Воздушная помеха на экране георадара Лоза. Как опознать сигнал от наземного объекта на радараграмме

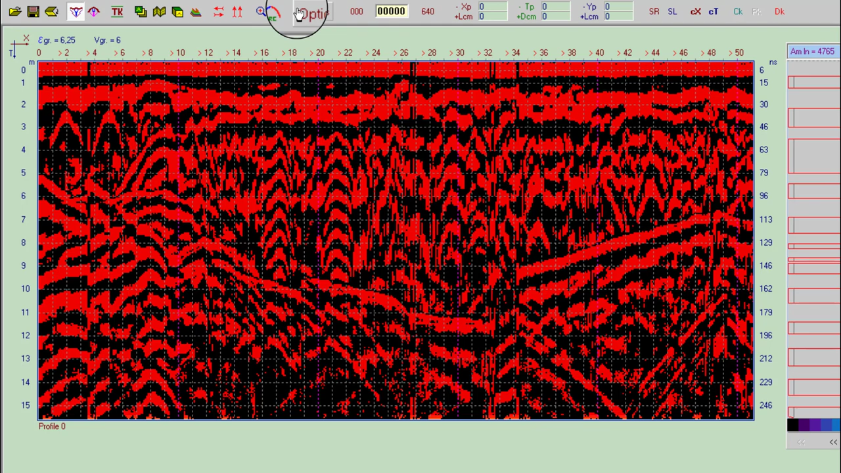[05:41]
очевидности можно поменять режим отображения и опытным глазом можно сразу увидеть подземные объекты померить их даже этот крупный объект это тоже достаточно
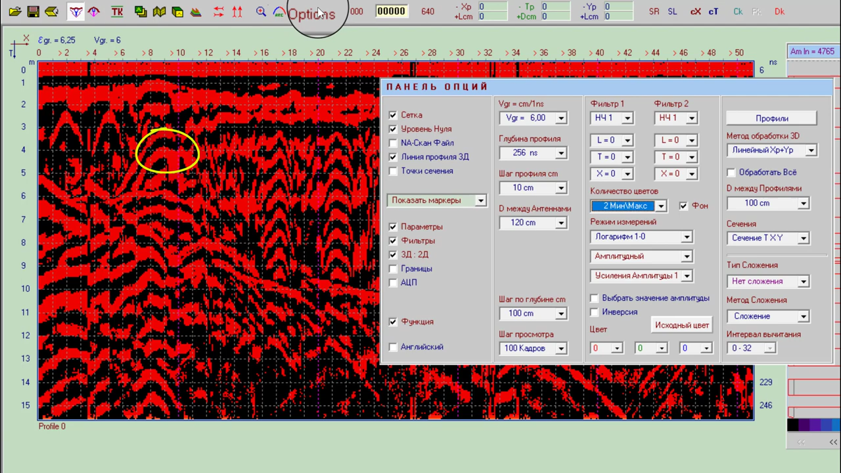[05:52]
крупная труба более мелкие трубы железные пустые трубы вот этот вот субхоризонтальный
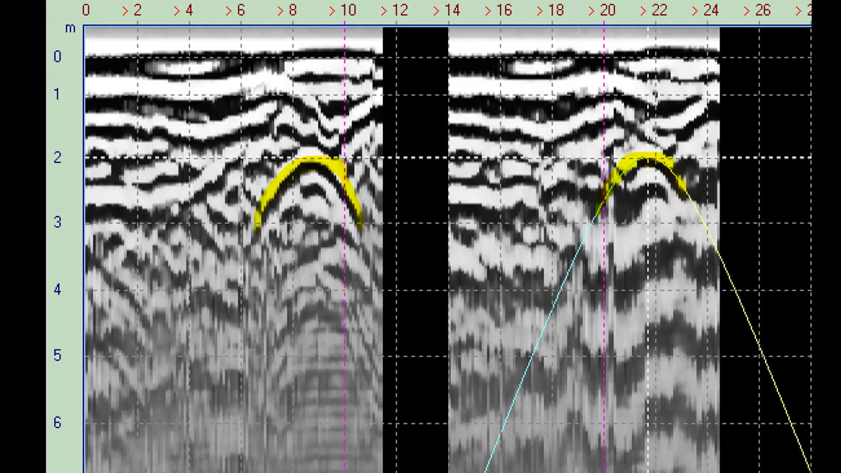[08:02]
сигнал подземного объекта он всегда небольшой у него нет такого огромного разлета крыльев максимум